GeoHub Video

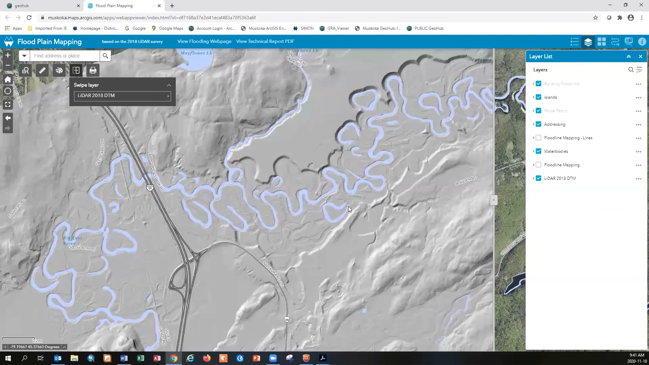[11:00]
and what it really looked like all these other years with all of these individual mirandering lines.
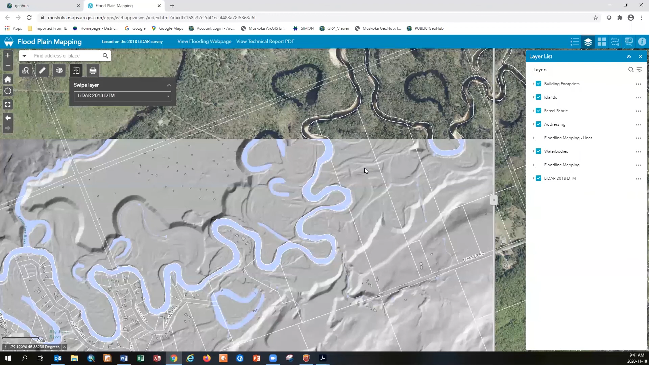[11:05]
Geography 101 folks, but there it is.
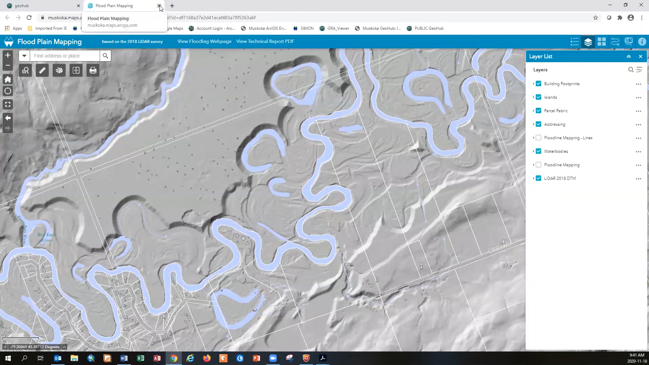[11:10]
You could have fun playing with this stuff. Now we know we got some planning consultants out there.